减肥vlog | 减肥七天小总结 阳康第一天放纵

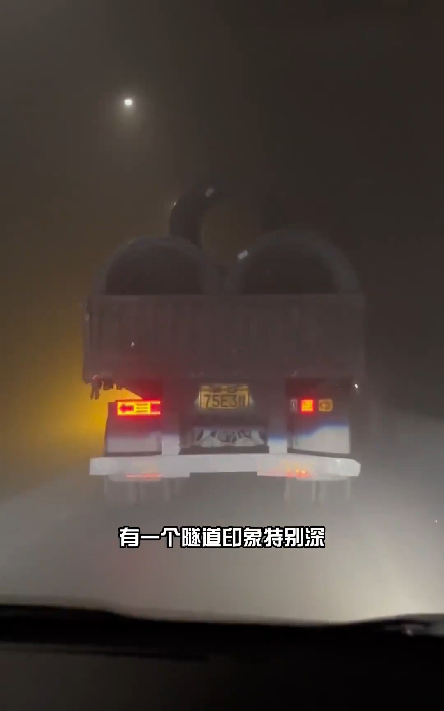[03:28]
开进去有一种伸手不见五指的感觉干干净净的车开进去灰头
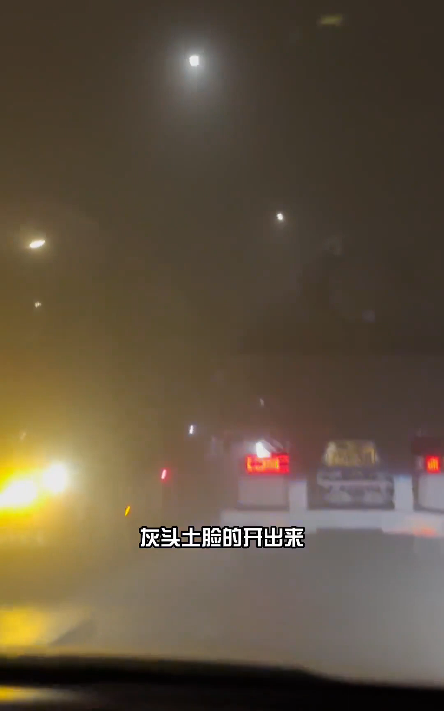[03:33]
土脸的开出来而且里面全是大车车距又很近要是我自己开进这种地方估计大气都不干穿从隧道出来紧接着偶遇到一个叫药王谷的景点忽然觉得以前看的哪个古